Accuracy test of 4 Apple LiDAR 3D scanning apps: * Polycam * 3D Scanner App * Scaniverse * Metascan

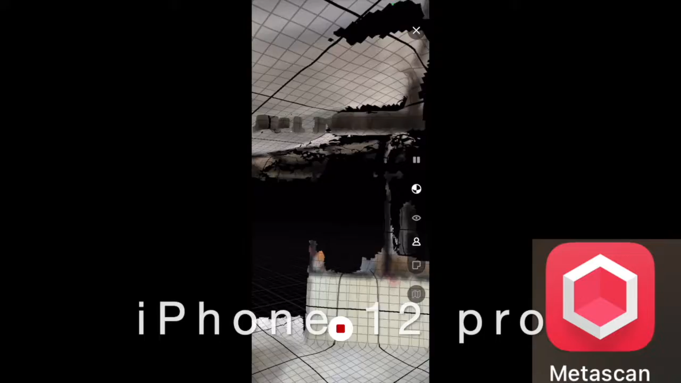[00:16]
The measurement accuracy was checked with the laser measurer.
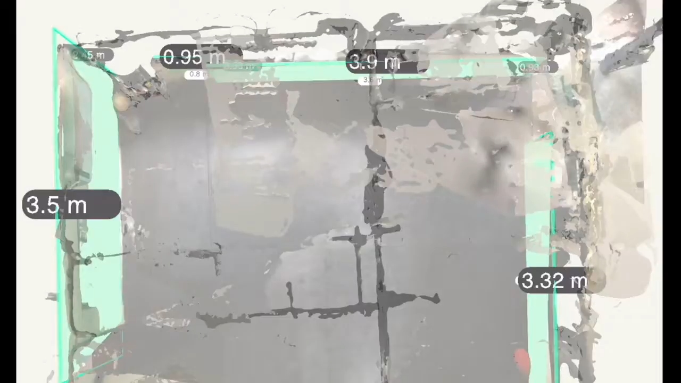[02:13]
There are some variations from app to app, but most of them have features like automatic floor plan generation or a total measurement summary function as you can see here from Polycam.
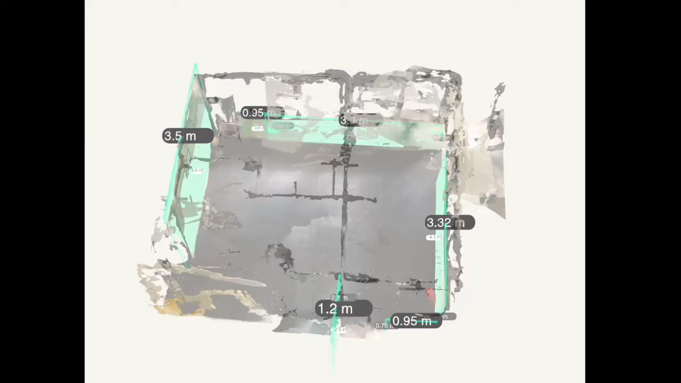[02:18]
These in-app features sometimes works great and at other times not so great.
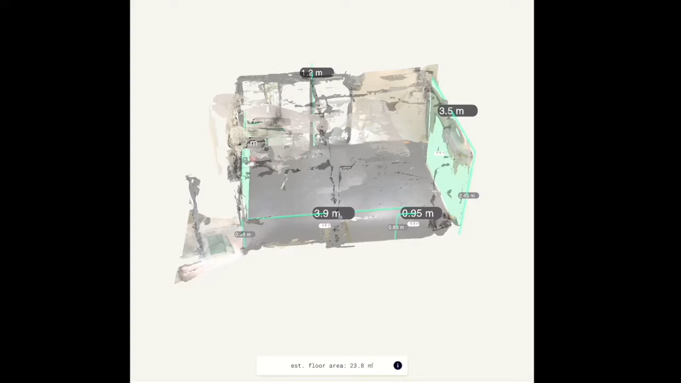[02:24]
So in this example, the total length of the room is not displayed. However, all the apps have this point-to-point measurement function which you can use to check your scan accuracy.
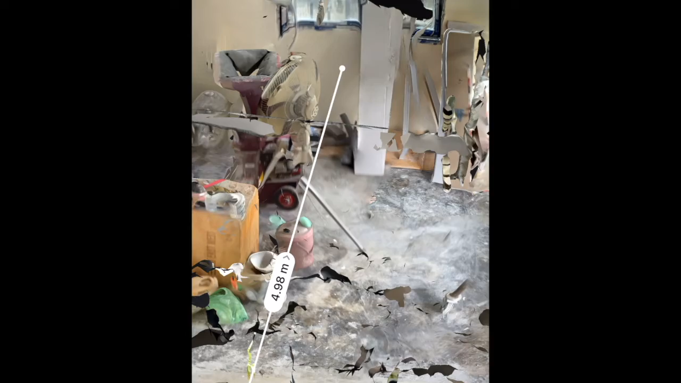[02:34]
And as you can see here, it's very accurate when compared with the laser measure.
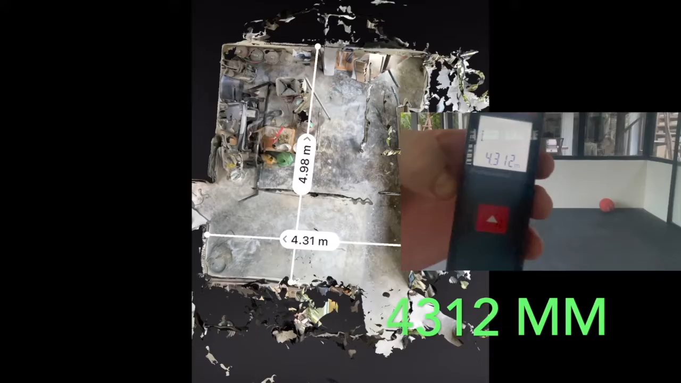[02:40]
To explore the scans further, I imported them to Blender, which is a free and open source CAD software that works both for Mac and PC.
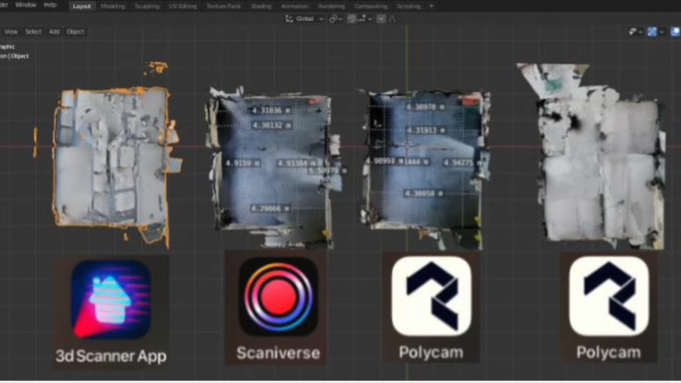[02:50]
I left out the Metascan version since it was captured at another time, but the measurement accuracy was the same there as it is for the other three apps.
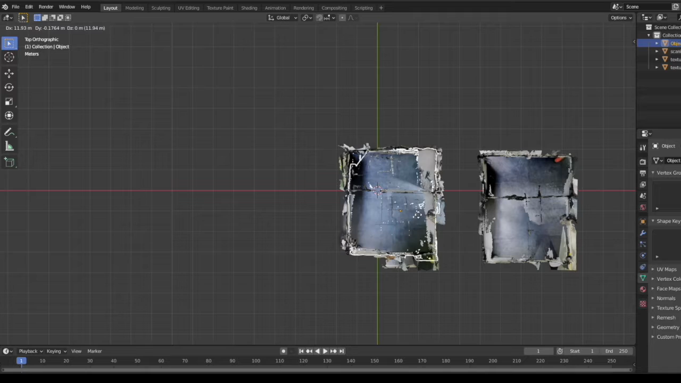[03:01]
The four scans from Scanyverse, 3D Scanner app, and Polycam x2 all line up very nicely when I bring them together here in Blender.
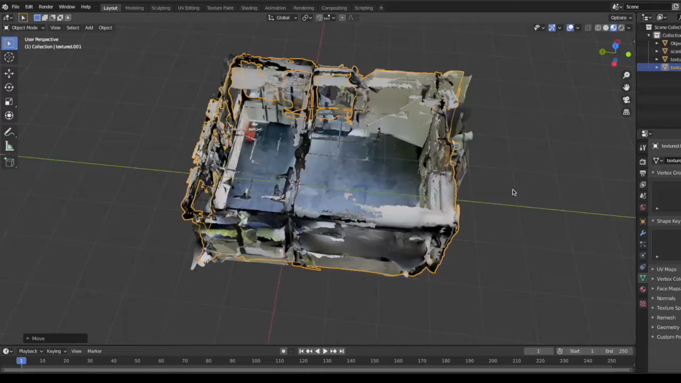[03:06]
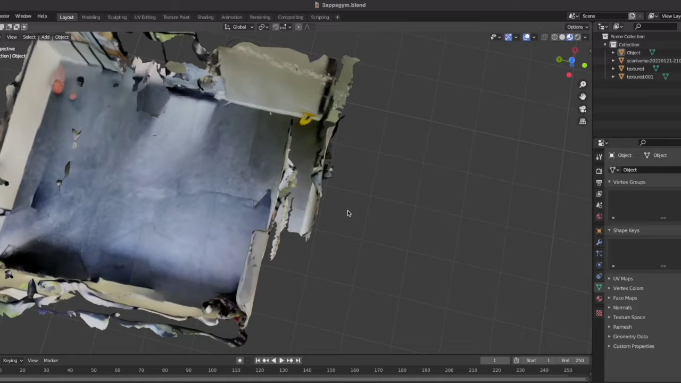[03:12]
The area with mirrors created some issues with one of the scans. The wall with the small window was duplicated, so make sure that you check for issues like this in areas with mirrors.
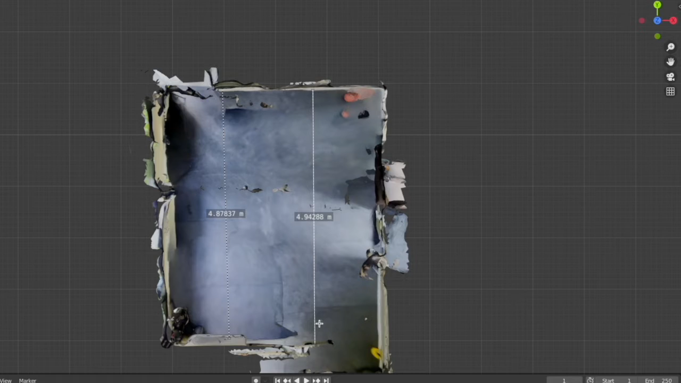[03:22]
The measurement accuracy here is off by over 10% or over 50 centimeters on a 5 meter length.